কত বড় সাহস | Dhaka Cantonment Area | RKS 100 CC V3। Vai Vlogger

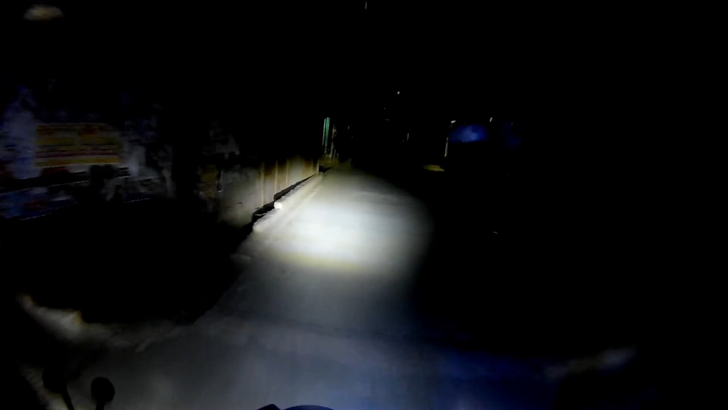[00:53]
রাস্তা মোটামুটি ফাঁকা, তেমন একটা মানুষজনও দেখতে পাচ্ছি না। আশা করি মেইন রাস্তার দিকেও ফাঁকা পাবো। তো এই রাস্তা দিয়ে আমি যখন যাতায়াত করি,
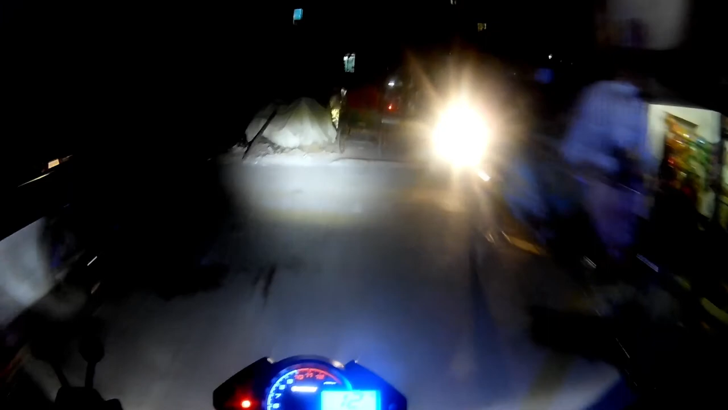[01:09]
এই স্পিড ব্রেকারগুলা খুবই বিরক্ত করে, একটু পর পর স্পিড ব্রেকার, একটু পর পর,
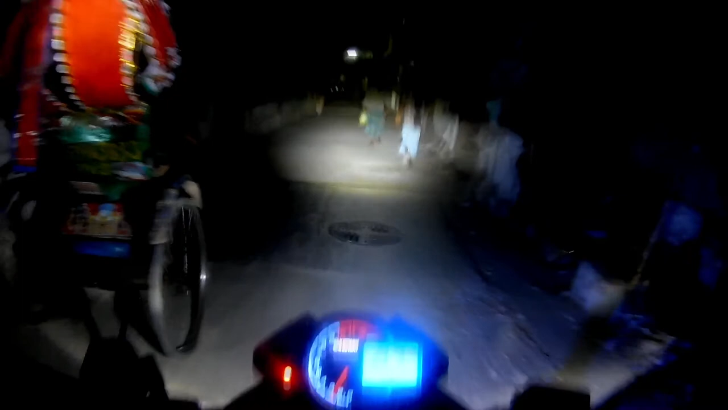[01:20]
মানে আপনার 20 ফিট পর পর একটা করে স্পিড ব্রেকার, খুবই বিরক্তিকর।
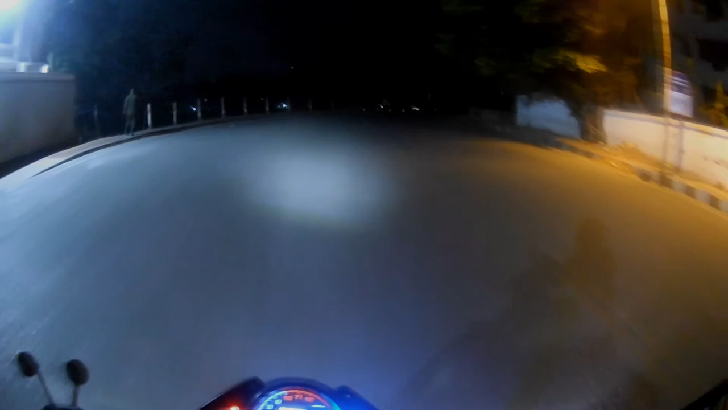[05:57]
এমনি সকালে মোটামুটি জ্যাম ট্যাম পড়ে, তাও ওইটা আহামরি তীব্র জ্যামের মতো অবস্থা হয় না।
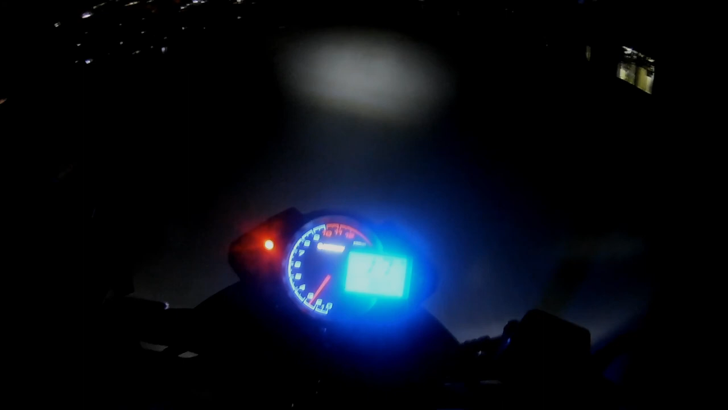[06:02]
বাসগুলো যেভাবে চলাফেরা করে তো সেটা খুব বিরক্তিকর। ওরা দেখা গেল মাথাটা বাঁকা করে রাস্তা আটকায় রাখে, লোক উঠায় একটা, এইগুলোর কারণে পিছনে জ্যাম হয়ে যায়।
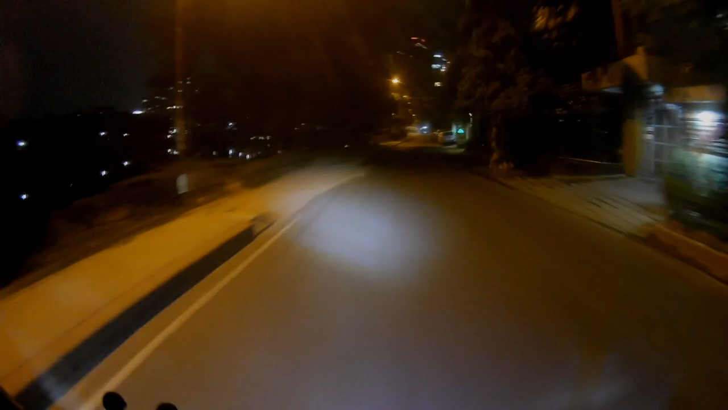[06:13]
তো বন্ধুরা, 92 নম্বর রোডের এই ভিউগুলো লেকের পার দিয়ে যখন যাই ভালোই লাগে। এই রাস্তাটা খুবই ভালো লাগে আমার কাছে, এনজয় করি যখন রাইড করি।
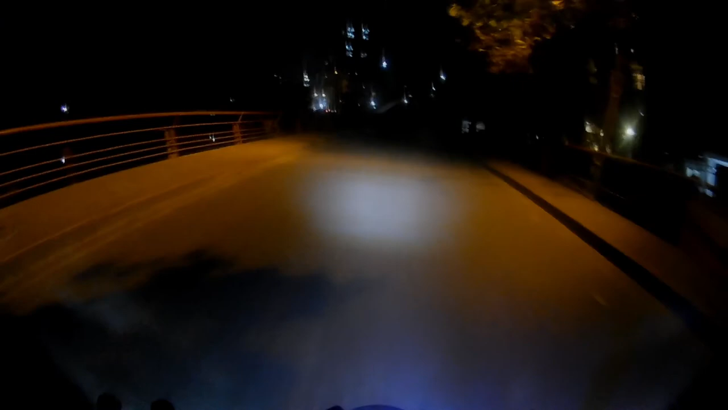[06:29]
এটা মোটামুটি সবসময় এরকম ফাঁকা থাকে, তো এই জন্য এই রাস্তা দিয়ে যাতায়াত করতে খুবই ভালো লাগে।
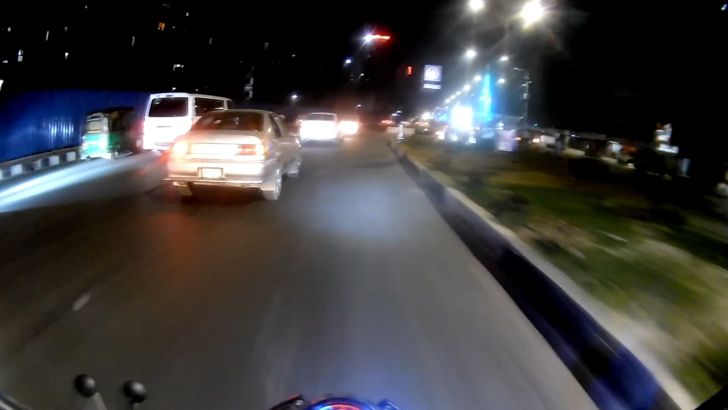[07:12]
সামনে ইউ লুক দিয়ে আমি ইউ টার্ন দিয়ে ক্যান্টনমেন্টে প্রবেশ করব। তো একটা জিনিস আজকে ভাবলাম যে আজকে আমি একটা ইতিহাস করার চেষ্টা করব।
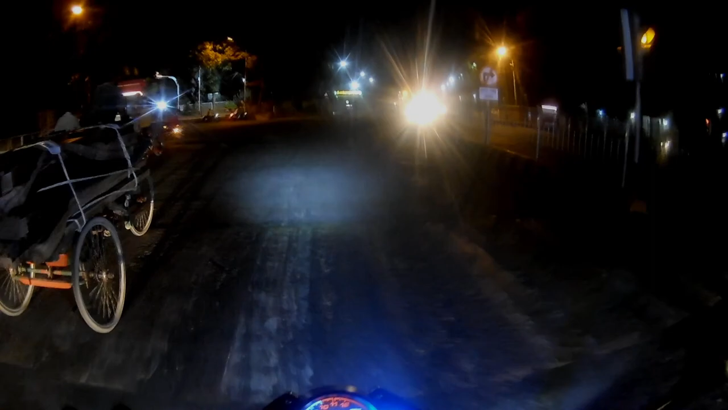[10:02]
ক্যান্টনমেন্টের একটা নিয়ম যে হলুদ বাতি দিলে আপনি যেতে পারবেন না, আপনার অপেক্ষা করতে হবে। ওই দেখেন বাইকটা যে যায় নাই দাঁড়ায় আছে।
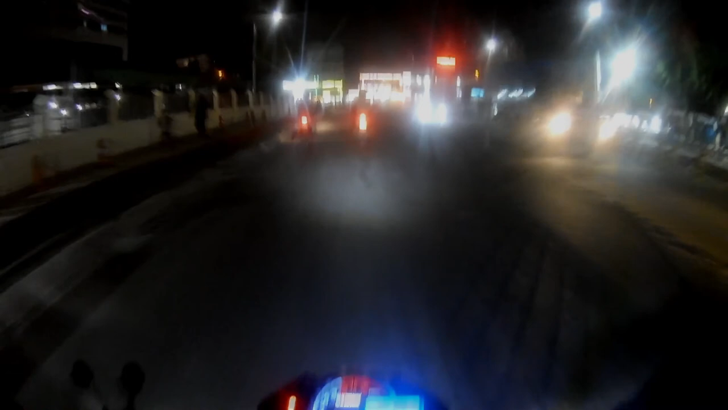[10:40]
সোজা এখন আমি ডান দিকে চলে যাব, ডানে বামে দেখার টাইম নেই, যদি ডাক দেয় শোনার টাইম নেই। চলে আসলাম এখন ডান দিকে মোড়, চলে আসছি।